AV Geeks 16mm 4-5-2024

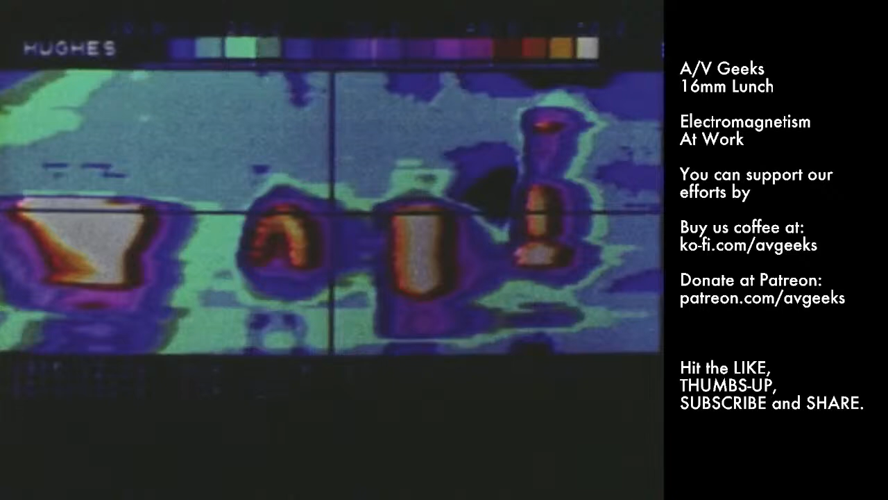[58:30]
we can take pictures of heat, like this. Rescue workers find people buried under debris by using heat-detecting cameras.